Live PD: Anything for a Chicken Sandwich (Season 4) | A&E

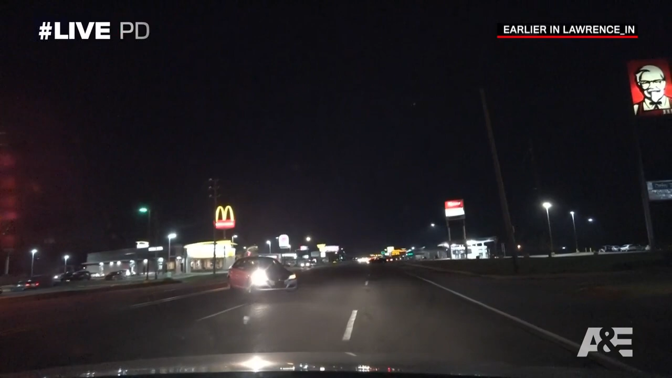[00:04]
so this guy almost just hit because he cut right in front of me we got a headlight out